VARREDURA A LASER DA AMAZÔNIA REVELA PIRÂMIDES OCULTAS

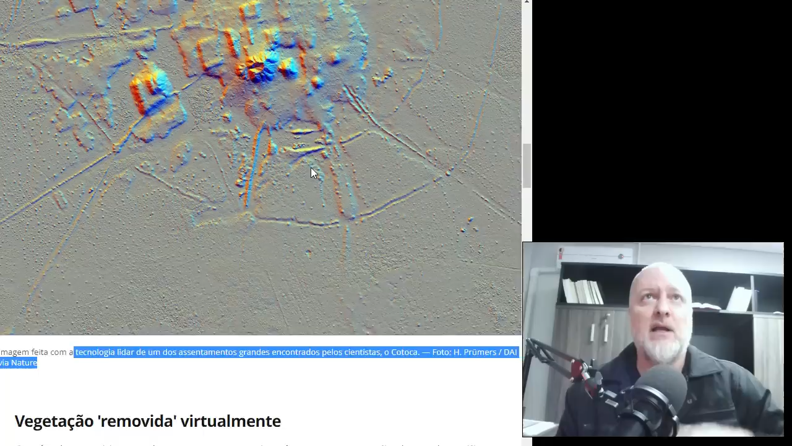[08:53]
É uma imagem feita com a tecnologia de um dos assentamentos grandes encontrados pelos cientistas, o Cotoc. E não é por acaso que o Elon Musk está mandando aí satélites para rastrear toda a Amazônia.